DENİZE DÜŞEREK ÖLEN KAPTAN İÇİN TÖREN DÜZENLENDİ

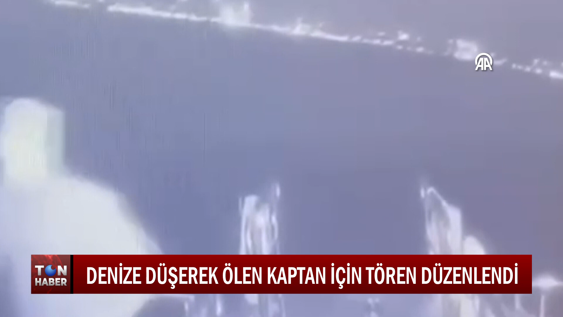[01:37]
Karadeniz'e gitmek üzere dün İstanbul Boğazı'na giriş yapmaya hazırlanan Niv Siham isimli ticari gemiye Kıyı Emniyeti 8 botuyla Kılavuz Kaptan gönderilmişti.